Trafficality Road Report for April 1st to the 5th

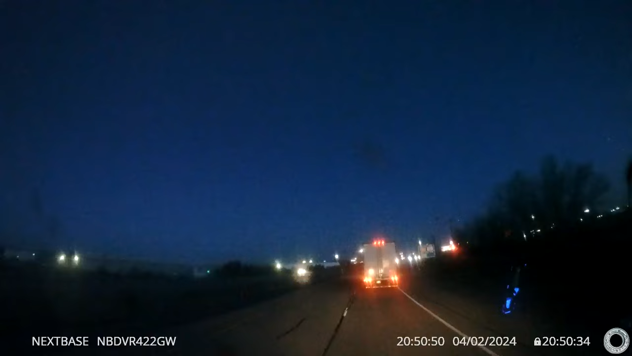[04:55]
Do I detect a slowdown on your part? What was that all about? Steep all through town? Here he goes. Man. Speed limit. I've been maintaining this entire time.
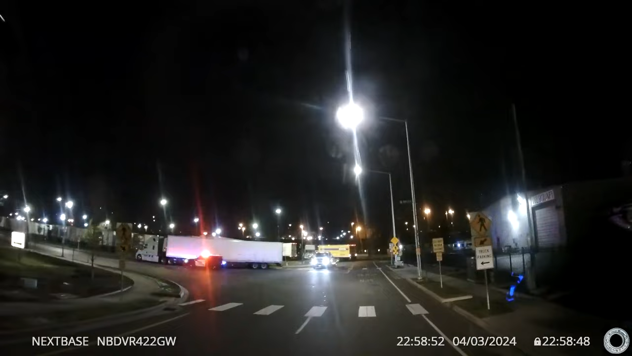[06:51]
Could be a case of guy trying to park for the night where he's not supposed to. Bit kind of odd. Looks like the whole thing got cleaned up.